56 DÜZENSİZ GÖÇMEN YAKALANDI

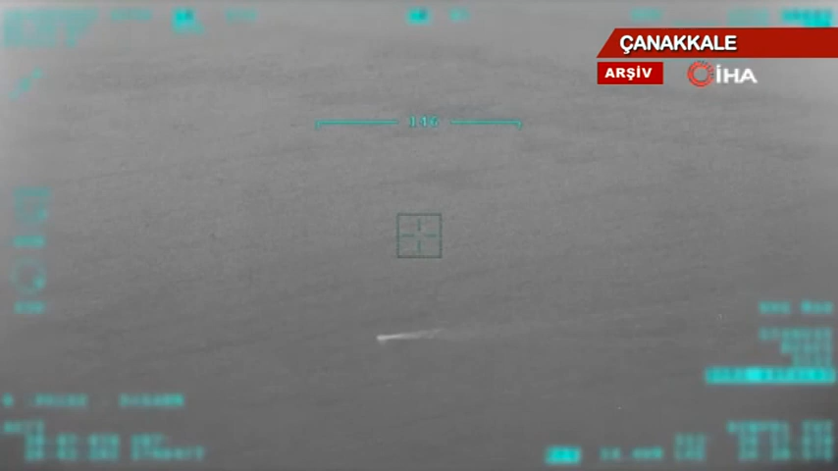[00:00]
Çanakkale'nin Ayvacık ilçesi açıklarında 13 Eylül saat 4.50'de İtalya rotası üzerinde seyreden yelkenli tekne içerisinde bir grup düzensiz göçmen olduğu bilgisi alınması üzerine bölgeye sahil güvenlik botu sevk edildi. Yelkenli tekne içerisindeki 56 düzensiz göçmen ve 3 göçmen kaçakçılığı şüphelisi sahil güvenlik ekiplerince yakalandı.
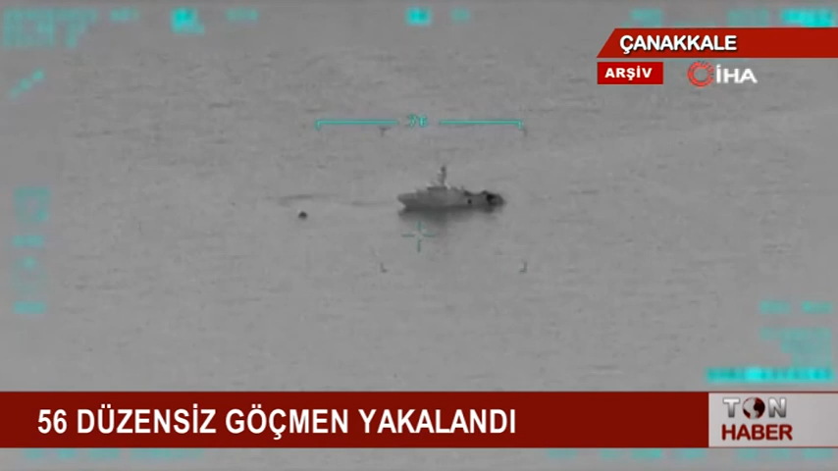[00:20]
Küçükkuyu beldesindeki sahil güvenlik karakoluna getirilen düzensiz göçmenler tamamlanan işlemlerinin ardından Ayvacık geri gönderme merkezine teslim edildi.